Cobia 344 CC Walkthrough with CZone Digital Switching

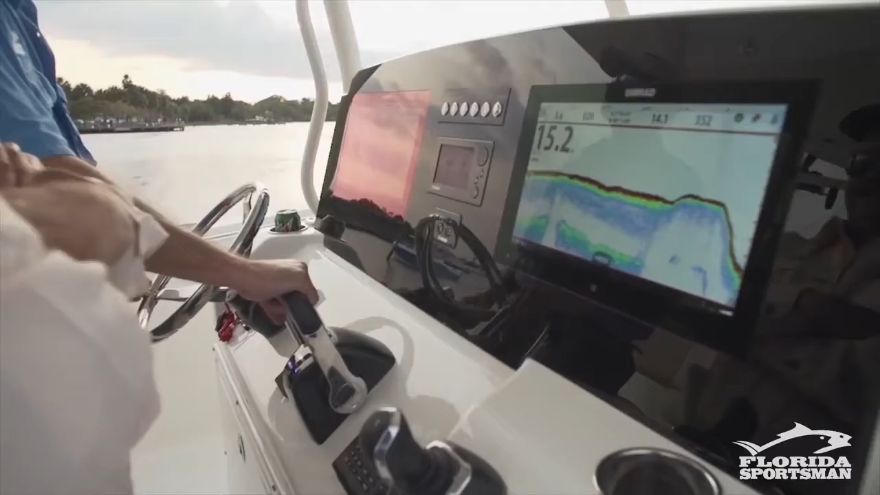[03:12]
All right, what you're looking at is an aviation-style dash. Everything's touchscreen, and it's customizable for what you want.
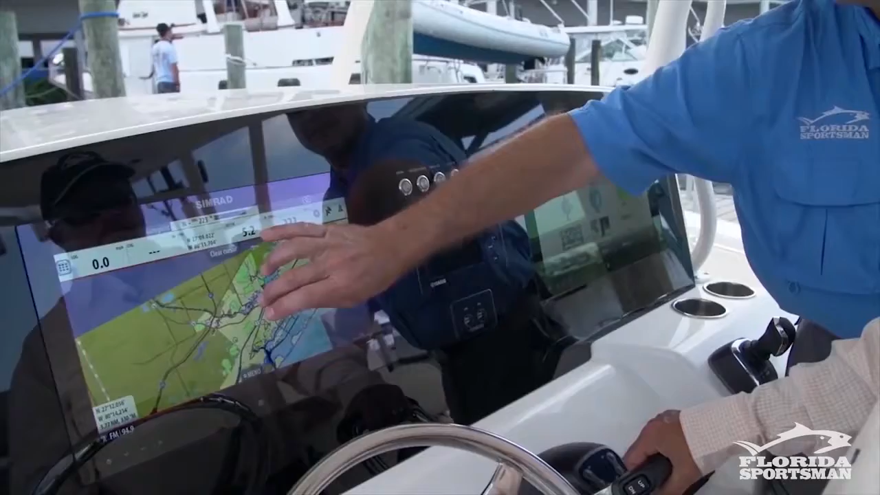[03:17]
You want your charts on this side. You want your depth finder on this side.
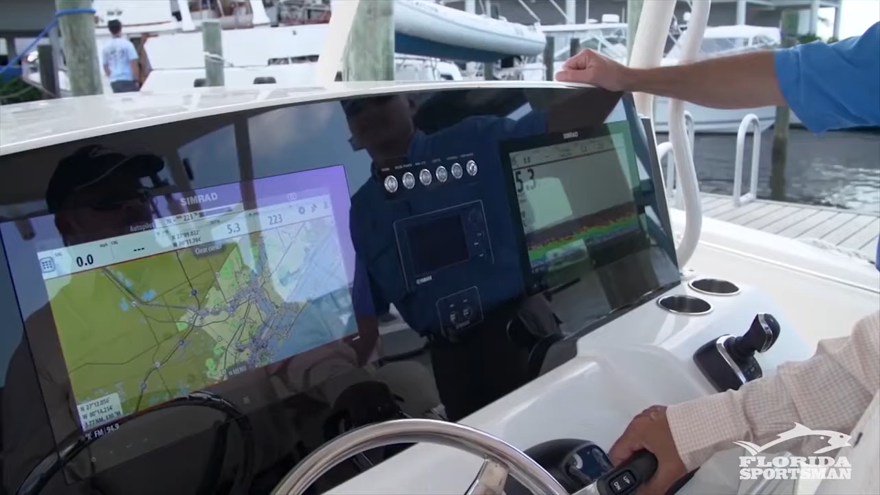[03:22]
You can set it up however you want, whether it's daytime, nighttime, and whatever you want to see in front of you.